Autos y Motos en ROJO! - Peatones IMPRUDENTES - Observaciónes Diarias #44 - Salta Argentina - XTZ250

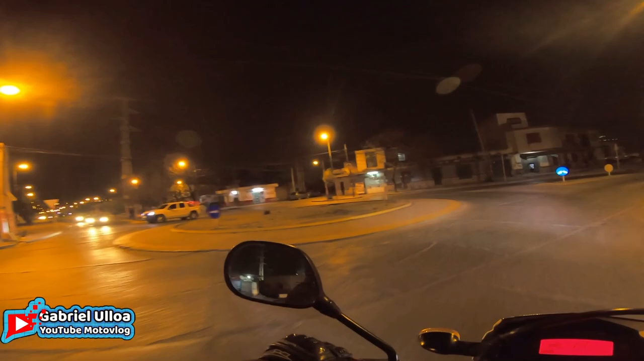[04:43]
Una rotonda, tenés que circular por la rotonda. No, no tenés que quedarte ahí como si fuese una playa. Un héroe